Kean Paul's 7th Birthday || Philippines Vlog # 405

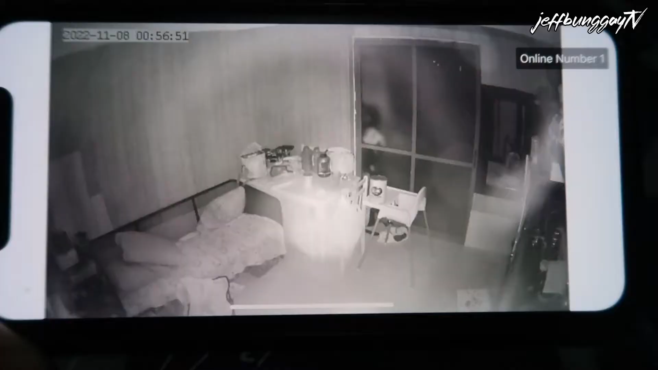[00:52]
they're still awake all right guys so sadly they are sleeping maybe because may pasok sila Kian tomorrow not sure if magsiselebrate sila sa Dubai